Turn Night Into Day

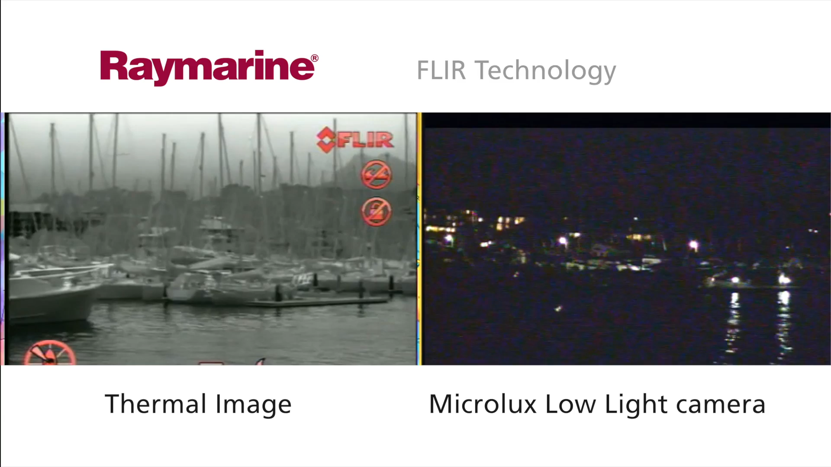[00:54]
not light, helping you to see landmarks, obstructions and other vessels clearly in all light conditions. Thermal cameras can also be a vital way to help you find people in the water faster than any other night vision aid.
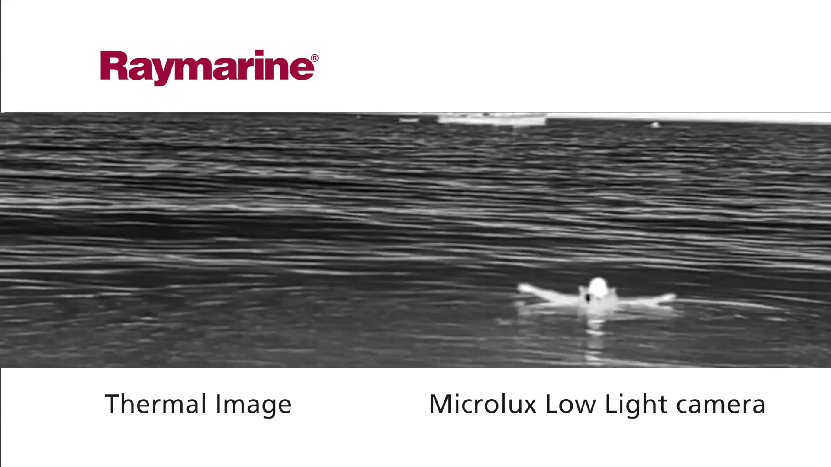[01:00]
Compare the dockside view from a conventional low light camera on the right with the identical scene captured on a Raymarine thermal camera on the left.
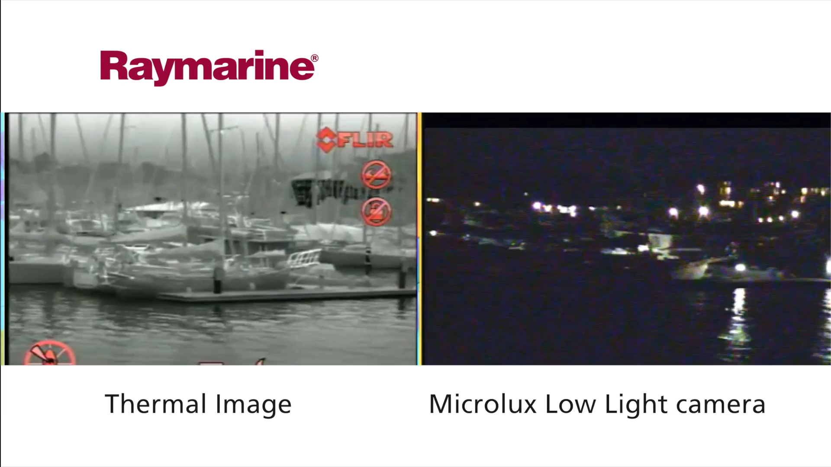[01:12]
Rocks, buoys, floating debris and dock approaches all become clear. Raymarine's thermal night vision cameras are easy to use and require no training.
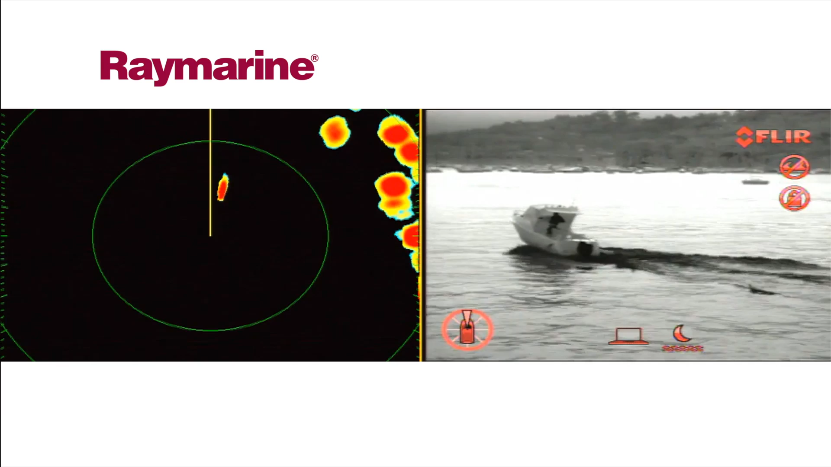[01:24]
The cameras integrate with other onboard electronics to give you a clear visual of what GPS,
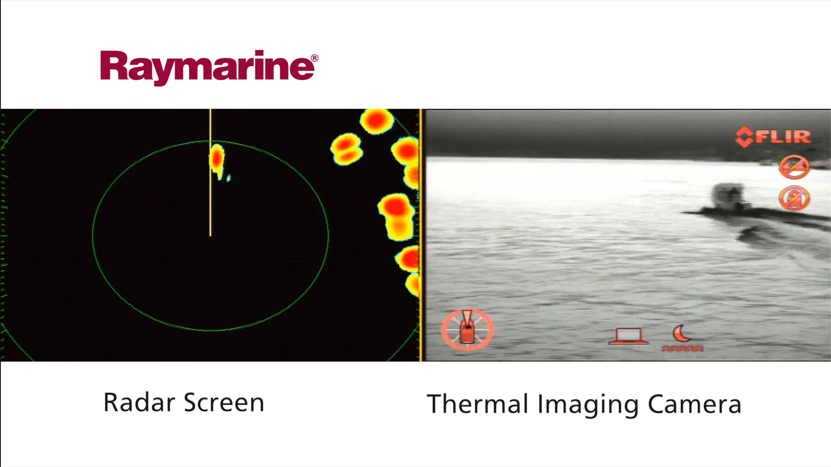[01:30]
chart plotter and radar sets are telling you.